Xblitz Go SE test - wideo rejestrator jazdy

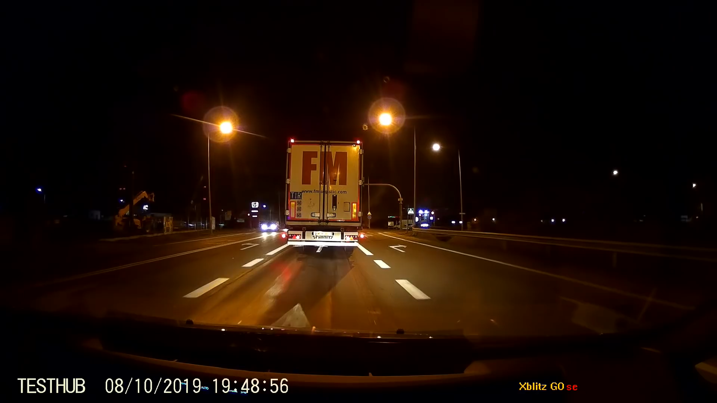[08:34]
No i teraz oczywiście najlepszy test, tryb nocny. Muszę przyznać, że jak na urządzenie ze średniej półki cenowej wygląda to bardzo, bardzo, bardzo satysfakcjonująco. Muszę przyznać, że jestem zaskoczony. Myślałem, że będzie trochę gorzej, ale okazało się, że zarówno w dzień,
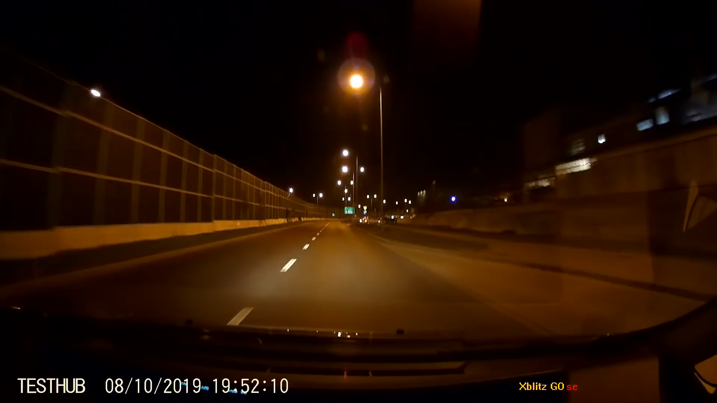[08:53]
jak i w nocy ten rejestrator doskonale sobie daje radę i bez problemu myślę, że materiał nagrany takim rejestratorem będzie mógł nam być przydatny w momencie, kiedy weszlibyśmy w spór z kimś przy jakimś zdarzeniu drogowym. Zwróćcie uwagę na to, że dzięki temu, że mamy szeroki kąt, również u mnie na tle daty i godziny widać wskaźniki w samochodzie. Tak więc jeżeli nie chcecie, aby Wasz prędkościomierz był rejestrowany, to tak sobie ustawcie kamerę. Macie wyświetlacz, widzicie, które części kokpitu ona obejmuje,
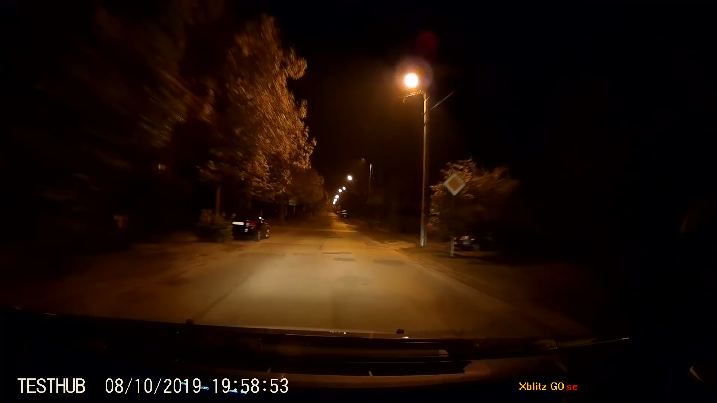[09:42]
Tutaj najciemniejsza ulica, jaką znalazłem, również w tych warunkach oświetleniowych urządzenie spisuje się bardzo pozytywnie, bez najmniejszych problemów. Gdyby zaistniała taka potrzeba, gdyby zaistniała, nie wiem, kolizja, ktoś by wyskoczył, ktoś by nam wybiegł na drogę, też tutaj nie ma problemu, że będzie to niewidoczne. Jak widzicie, przy takiej latarniach ulicznych, bardzo rzadko ustawionych, wygląda to nieźle. Zresztą same światła samochodów też nam na tyle dobrze oświetlają drogę, że bez problemu wszystko jest widoczne.